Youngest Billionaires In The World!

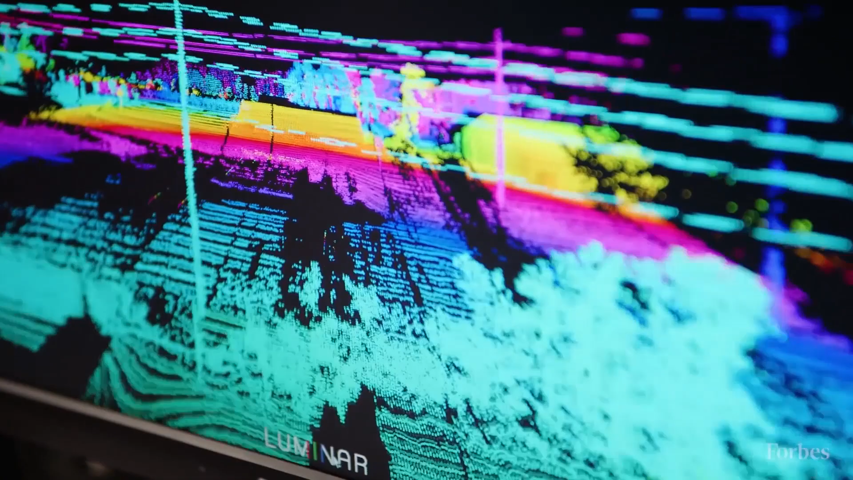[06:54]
which help self-driving vehicles see their surroundings by using lasers to create a 3D map of the environment.